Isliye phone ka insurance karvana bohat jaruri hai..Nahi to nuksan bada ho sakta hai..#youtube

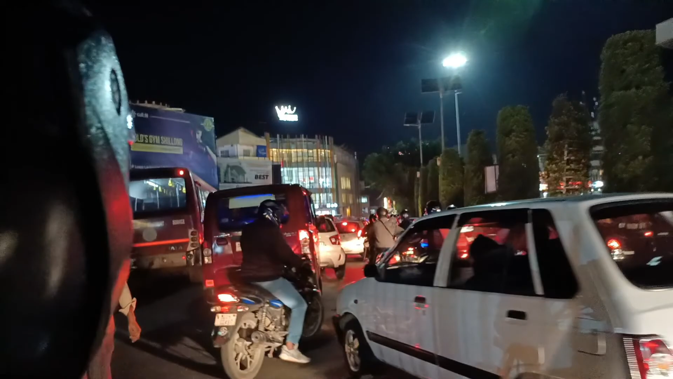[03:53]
ट्रैफिक देखके ना मन दुखी हो जाता है और सबसे बड़ी बात क्या है यहां पर जो रोड्स है mostly one way है और एक जगे से दूसरी जगे अगर आपके जस्ट पास में है ना